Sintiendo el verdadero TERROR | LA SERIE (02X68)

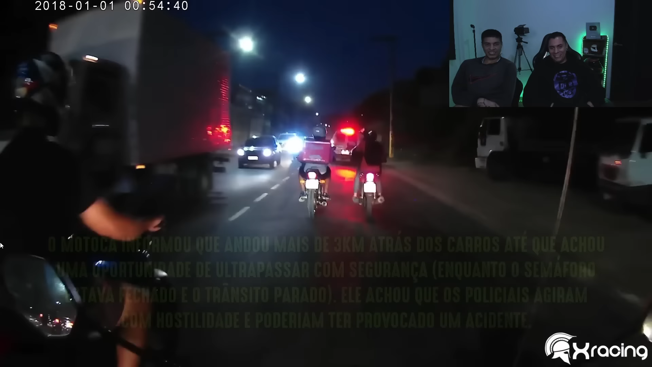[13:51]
Van todos atrás. Está bien, igual.
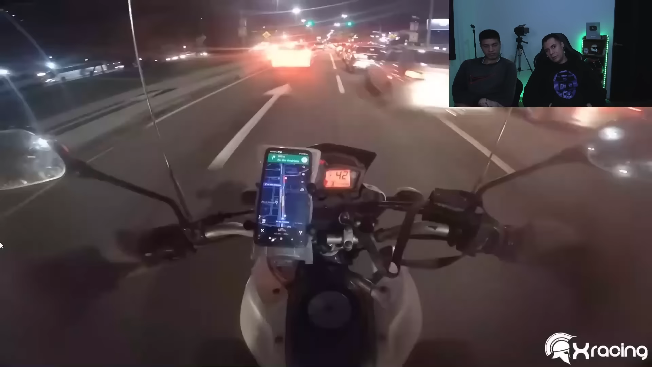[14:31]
Se eu não me engano, essa daqui eu já acho que é a terceira ou a quarta que eu tô fazendo. Acho que é a quarta. Filha da puta! Caralho! Não, é golpe, hein? Na Nossa Senhora, Deus do céu!
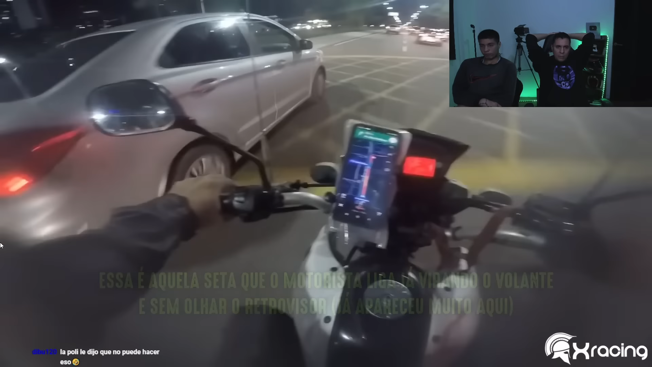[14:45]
Ai, Senhor, obrigado, Senhor. O sea, las que cortan el hilo, pero nada, decorada.
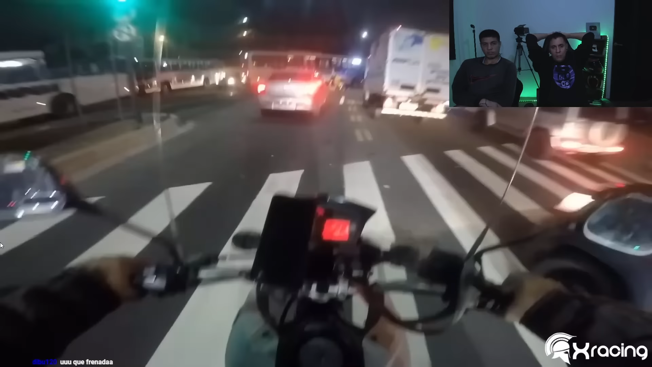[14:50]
Ah, Este es un forro, boludo, ni miró.
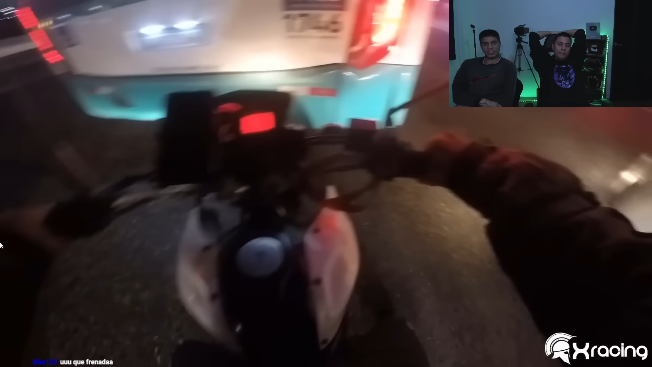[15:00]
No lo vio, ah, sí, yo vi que você deu seta. Mas você não.
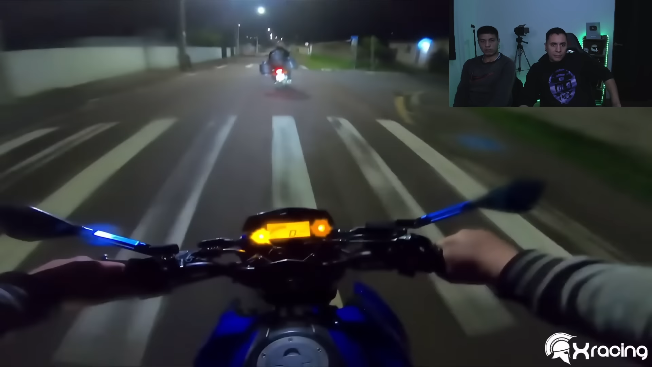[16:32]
Três bujão, rapaziada. Olha isso, mano. Ai, meu pai amado. Só faísca, marcha e boa.